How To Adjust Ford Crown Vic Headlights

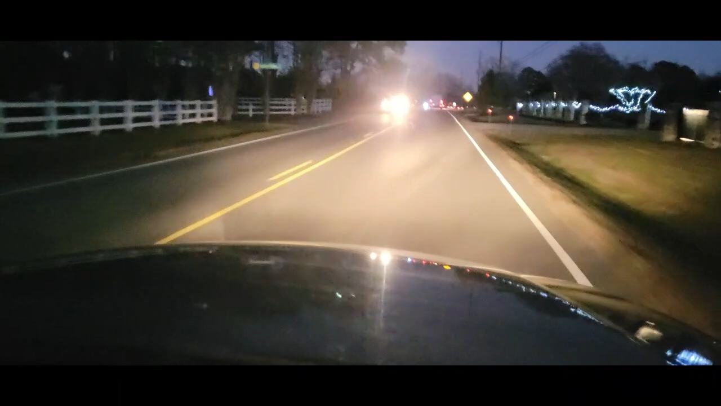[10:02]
You can see the whole highway without any problems. Well, I hope this video was helpful. If you like it, give it a thumbs up.